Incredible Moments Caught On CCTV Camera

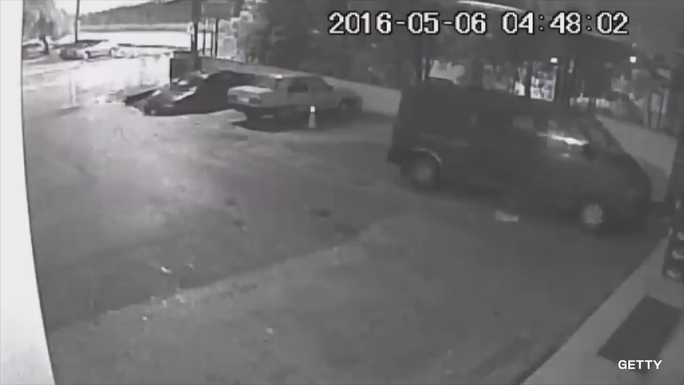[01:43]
Our driver was parked outside of Nazgada, a small Turkish grocery chain. The sinkhole opened perfectly around his car, causing it to dip into the parking lot. Things get worse as the night goes on. You can see the moment when the car is fully submerged in water.